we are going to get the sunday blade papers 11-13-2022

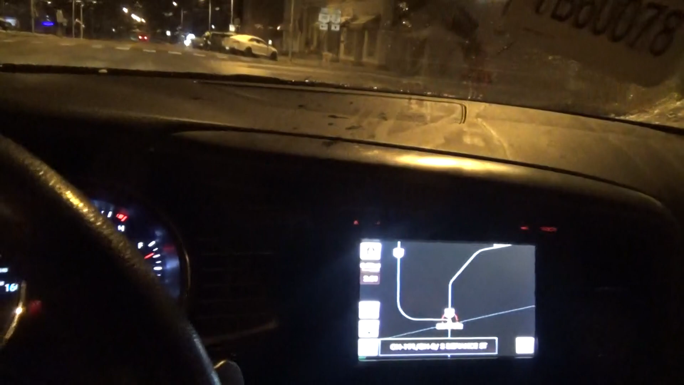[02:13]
Because the battery light came on and then it died. I know the battery is going to have to be replaced in this car. I do know that, because the battery is old.
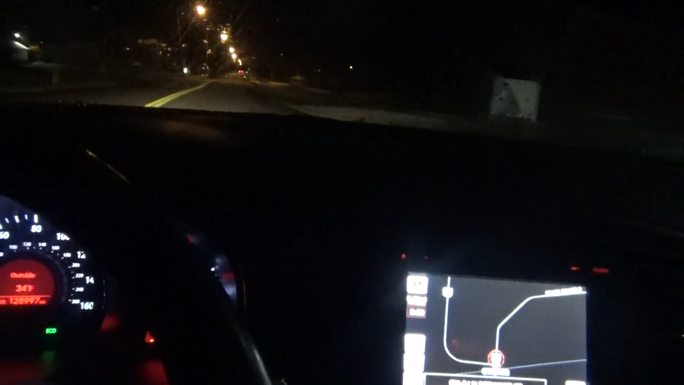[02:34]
They've got it wrote on with a yellow marker of 20. But I know that that's probably a used battery, so it's probably going to have to be replaced. And I think that's why the car did that, because that's why the battery light came on. So I'll just probably have to get a battery for this.